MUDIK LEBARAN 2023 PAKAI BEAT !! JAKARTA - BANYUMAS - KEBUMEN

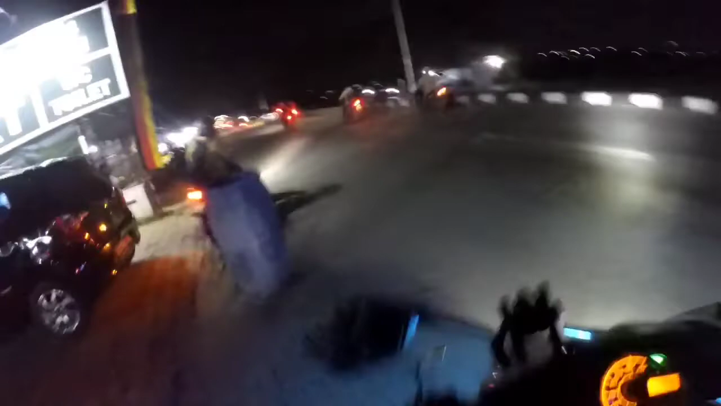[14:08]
Masih terpantau lancar jaya ini di jalan baru Karawang ya.
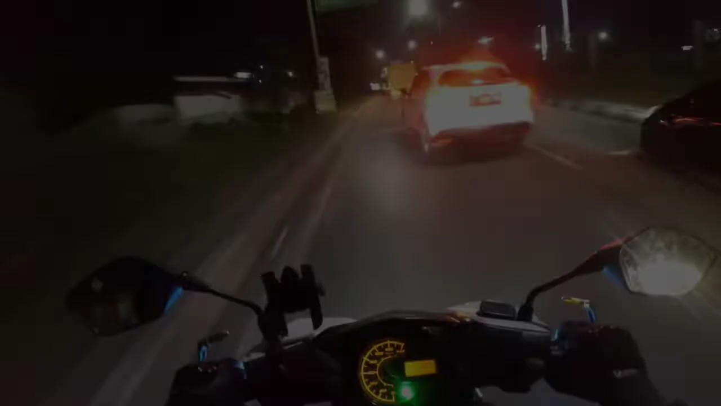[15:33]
Cirebon Jateng kiri, ini di jalan Kelari ya, jalan raya Kelari cuy.
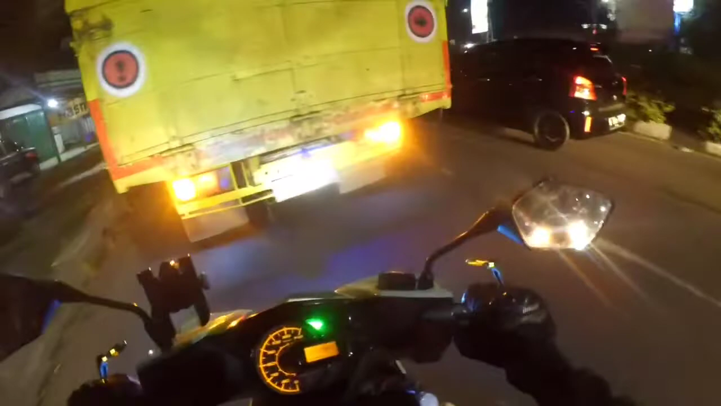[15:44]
Ini kalau ke kanan ke balik lagi ke Jakarta ya, Karawang Kota ya.
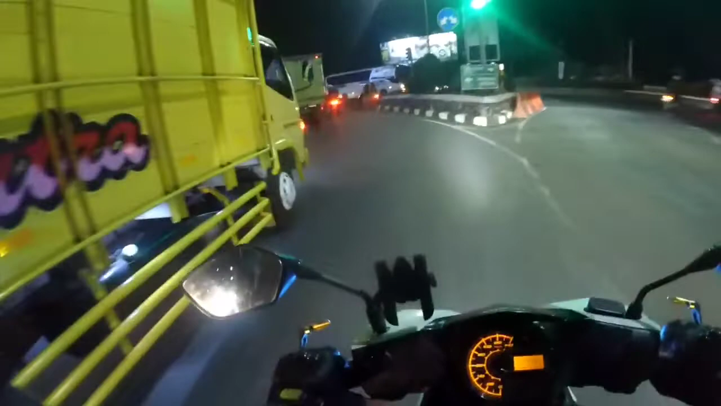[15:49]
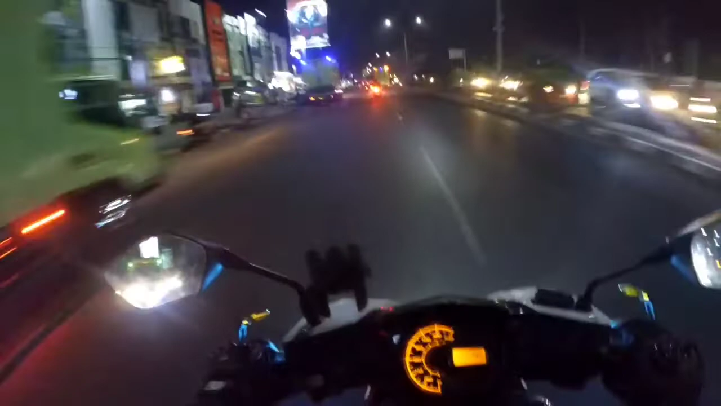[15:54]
Dan masih terpantau lancar jaya ya cuy ya. Siapa? Iya. Kudu dengan suara oli ya.
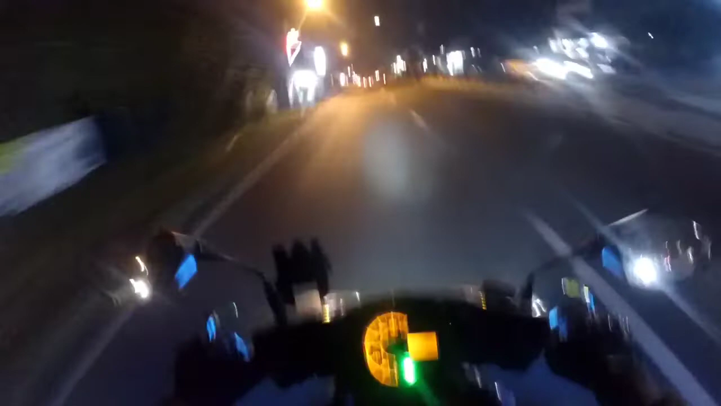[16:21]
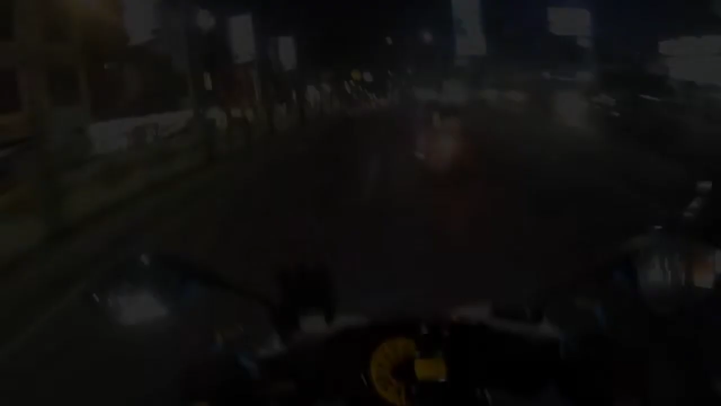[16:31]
Oke cuy, kita sudah sampai di Cikampek ya. Ini udah masuk waktu isya. Ini gua masih nyari pom bensin belum dapat juga anjay. Oke cuy, kita ngisi bensin mana ya? Jauh amat sih ya. Takutnya Pak Faisan malah dorong cuy.
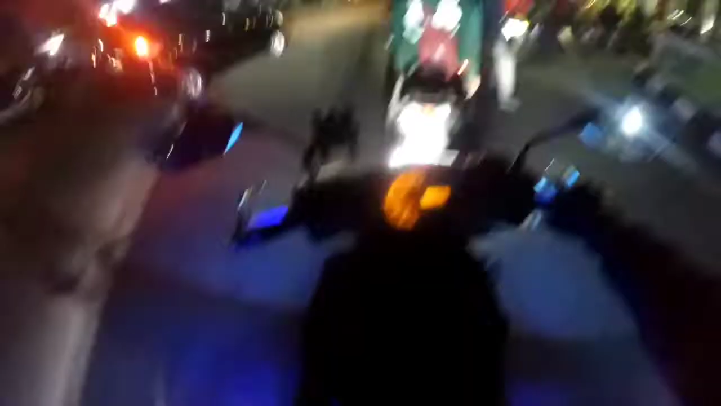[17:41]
Ini tadi dari Cakung masih 4 bar sih ya. Ini udah darat Cikampek, tinggal satu strip doang cuy. Nanti isi-isi lagi mungkin ya.
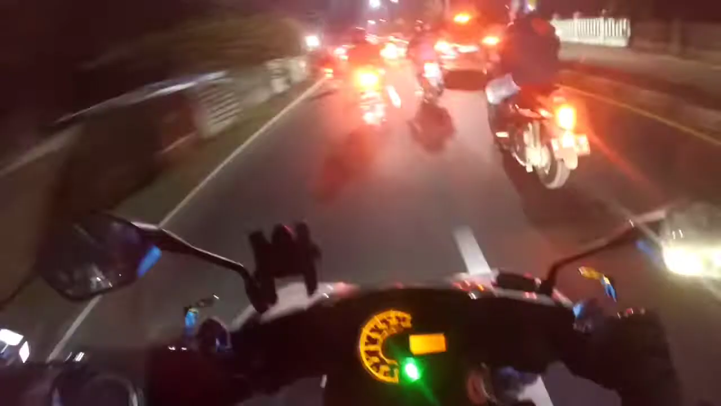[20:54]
Oke cuy, ini istirahat kedua ngisi bensin di daerah Brebes ini ya,
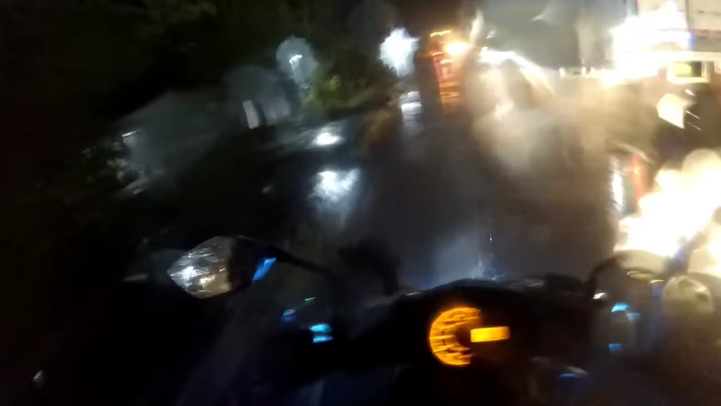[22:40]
Lewat. Oh ya. Ya. Aduh, kebagian hujan juga cuy, cuy. Mudik tahun kemarin kena hujan, ini kena hujan lagi cuy, tapi ya untung kita bawa jas hujan ya. Makanya dari kemarin gue ingetin untuk kalian semua yang mudik itu persiapkan jas hujannya gitu ya cuy ya.
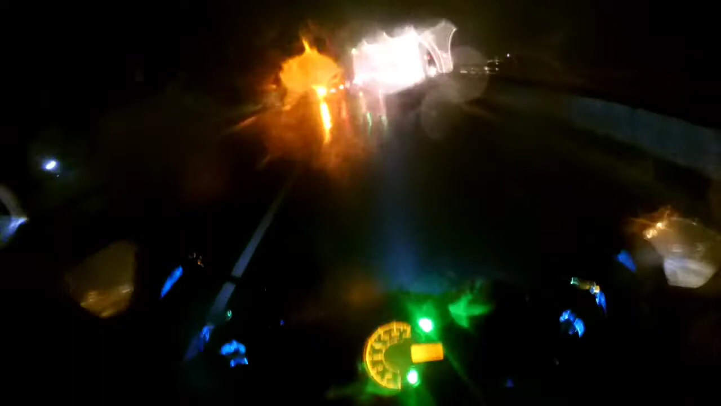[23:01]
Ternyata seperti ini hujan beneran ya.
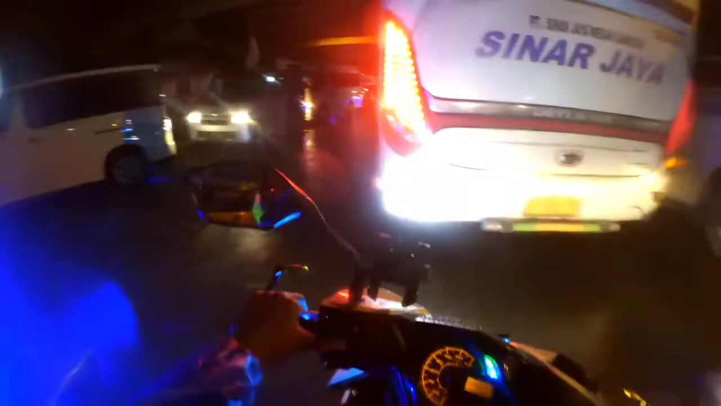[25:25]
Macet cuy, soalnya ini keluar tol ya, tol Pejagan pada keluar, jadi di sini ya macet seperti ini.
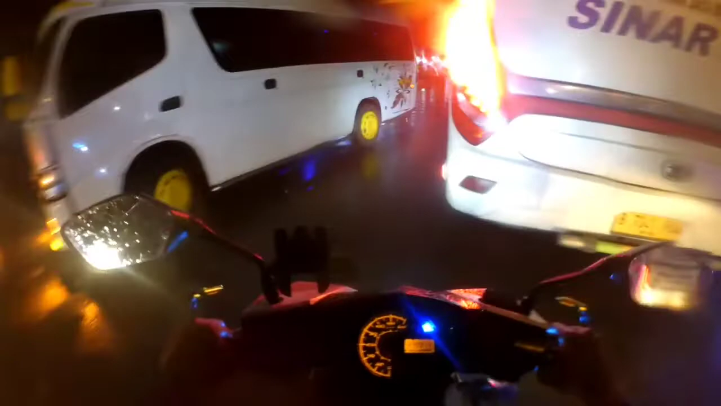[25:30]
Ada bis, kasih jalan kayak aku.